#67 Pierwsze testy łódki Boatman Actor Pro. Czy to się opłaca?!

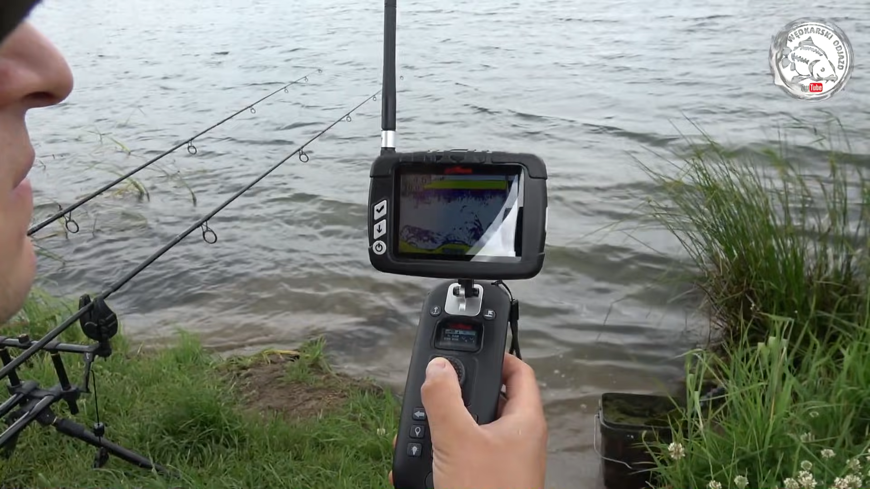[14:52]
O, spokojnie, 9 metrów do celu.
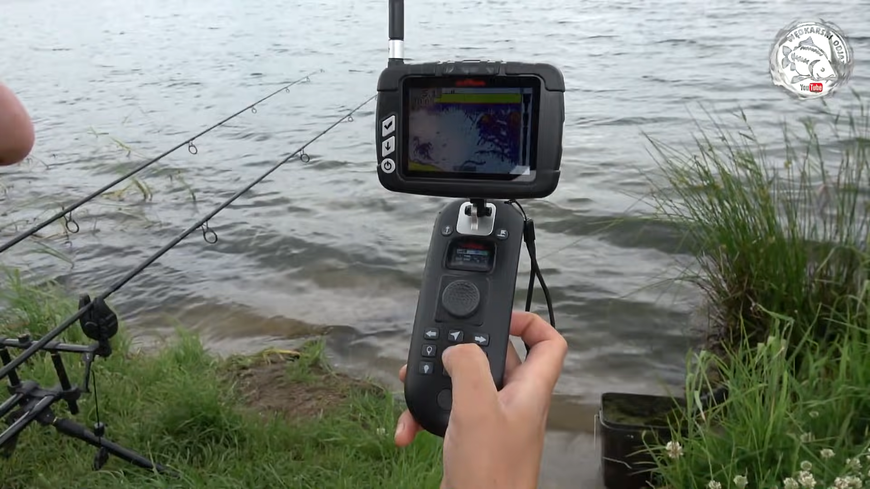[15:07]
Tu można spokojnie rybę spuścić, rybę, zestaw spuścić, bo ryby jest pełno. Nie wiem, czy to widzicie na echo sondzie. Można spokojnie spuszczać zestaw.
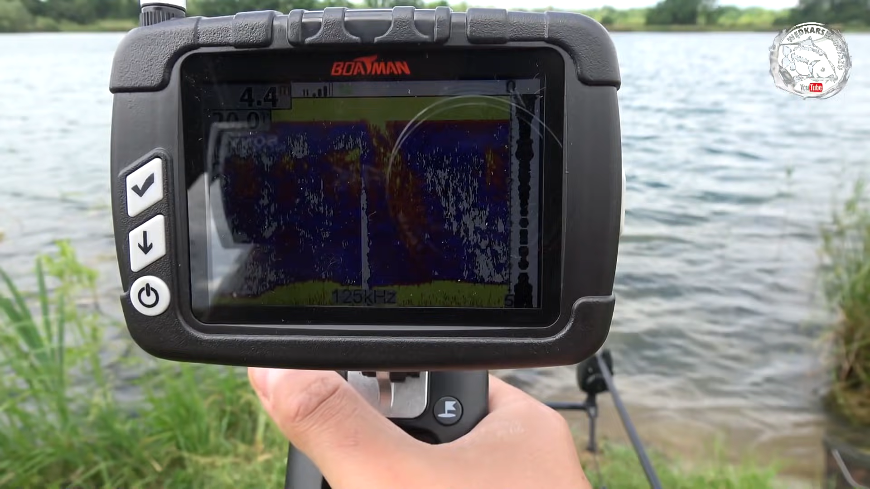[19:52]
Przy dnie też oczywiście jest. Bo to widać, że ona gdzieś tam się kręci cały czas.